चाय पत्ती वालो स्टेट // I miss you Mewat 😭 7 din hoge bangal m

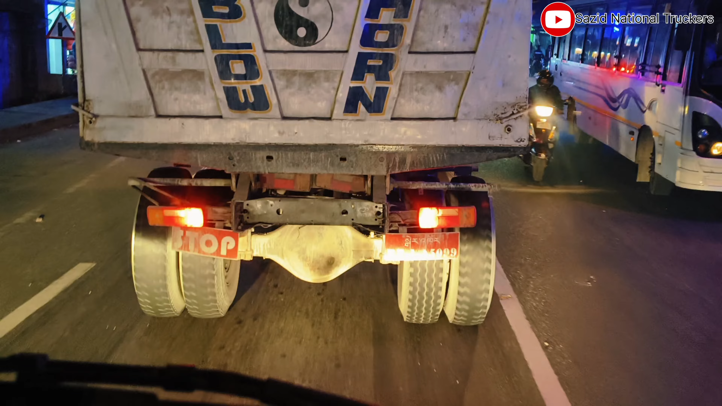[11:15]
ए फाइफ जीरो डबल नाइन देख आलीगरे पलेट बूपर दिएग दीगरें